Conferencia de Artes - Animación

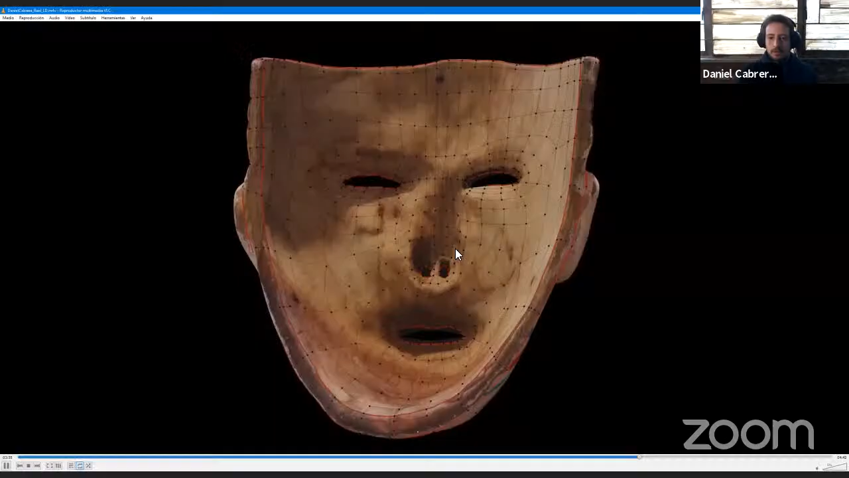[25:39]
O sea, esto es fotogrametría, ¿no? Entonces, lo que se hace es que se pone un objeto y se le toma muchísimas fotos, ¿no?
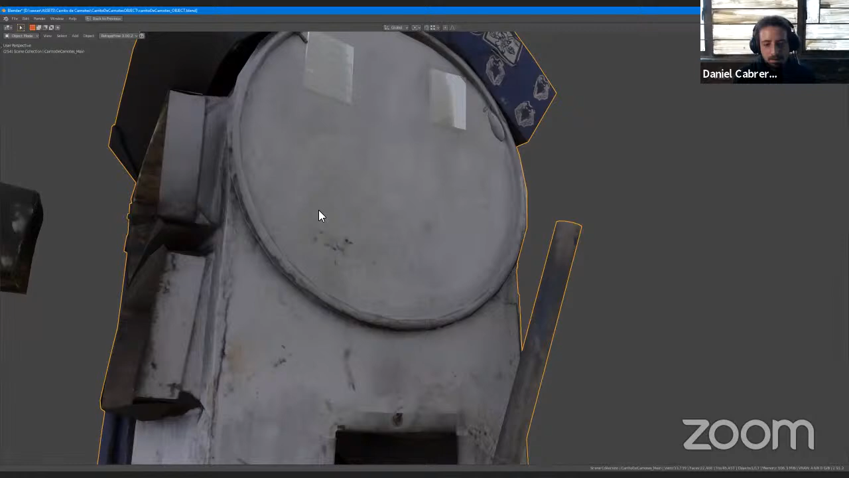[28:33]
Podemos ver la chimenea también, ¿no? Y esto es lo que nos permite el proceso, ¿no?